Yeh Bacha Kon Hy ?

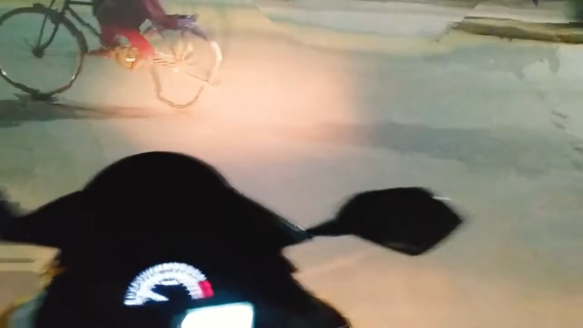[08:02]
तो अभी मैं गोजरा रोड पे पहुंच चुका हूँ, तो स्लो स्लो राइड कर रहा हूँ।